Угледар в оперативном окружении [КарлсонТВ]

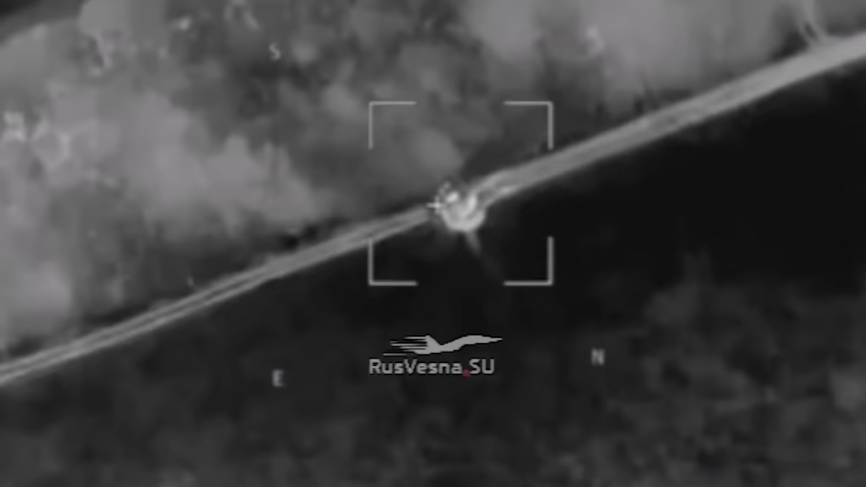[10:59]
Во время этого сражения немецкий танк «Леопард-2», принадлежащий 57-й моторизированной бригаде, вышел ночью, чтобы передислоцироваться для новой контратаки.